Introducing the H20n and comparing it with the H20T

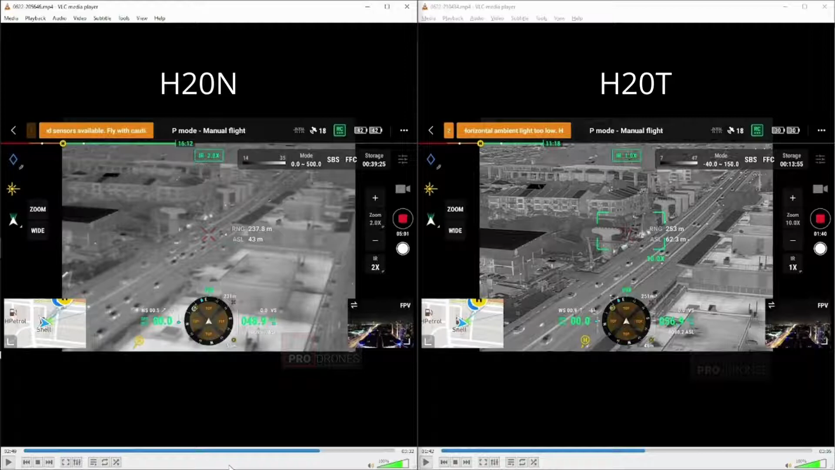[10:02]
So, for the thermal camera, there is already some zoom on the unit on the left. So, from the wide angle, we already have a 2X IR zoom. It is actually almost comparable to the one on the right, which is at one time. Now, at a wide angle, you can see it's pretty much even. But let's just zoom in a little bit more with the H20N, and we can actually compare.
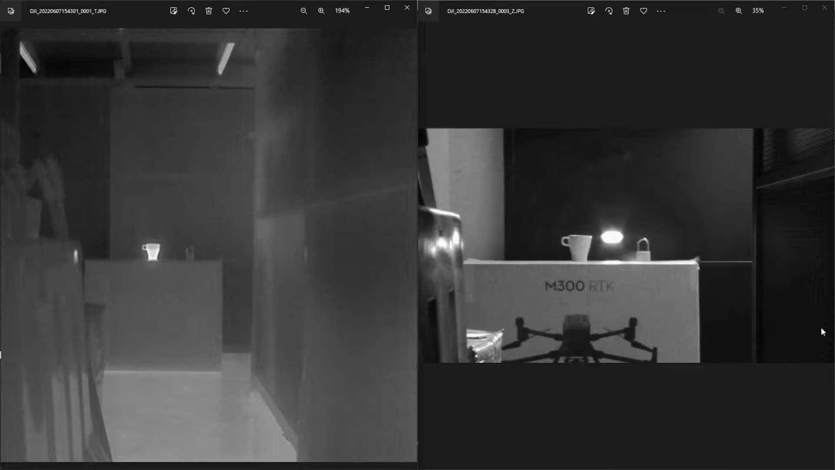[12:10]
Now, the image you see on the left is a thermal image, and it's pretty typical what you see with a thermal image. We have a cup of hot water sitting on a box and a padlock that's sitting on a box as well. And basically, you can see the outlines of the hot cup of water and the box and anything else that is warm in the room, like the lights above which we have already switched off.
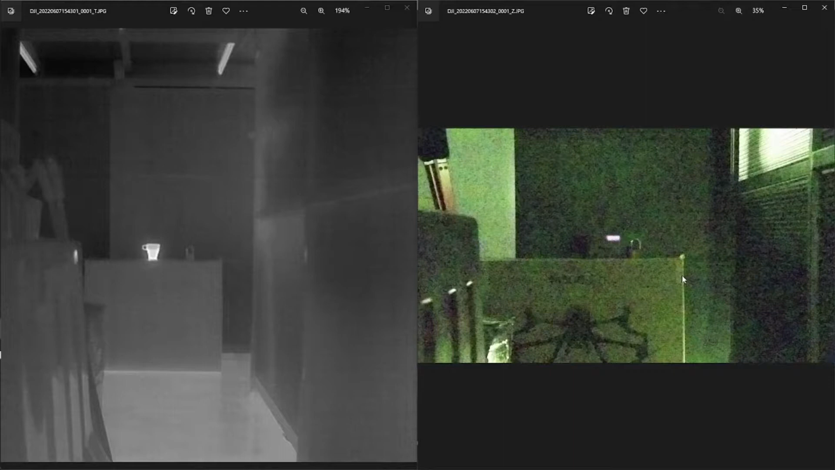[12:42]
Now, on the right, you'll see this image is actually in the store with a little bit of light leaking in from outside here and there. But basically, what you see is this is the Starlight wide-angle camera. It's noisy, it's grainy, but you get the gist of it. It's basically a room with everything off. And this is the image with the Starlight sensor off. And what happens is you can see you can barely see the cup.